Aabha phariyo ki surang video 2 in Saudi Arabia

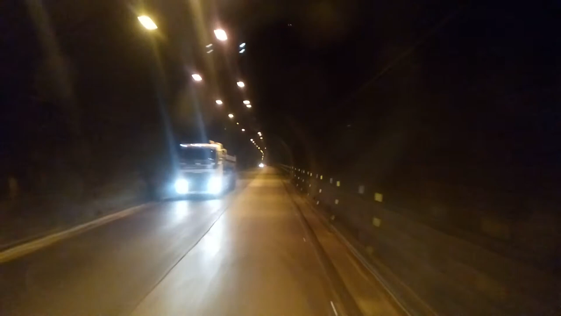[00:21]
पहली बार भी तुमने दिखाई थी सुरंग मक्के वाली, ये तो बड़ी लंबी यार।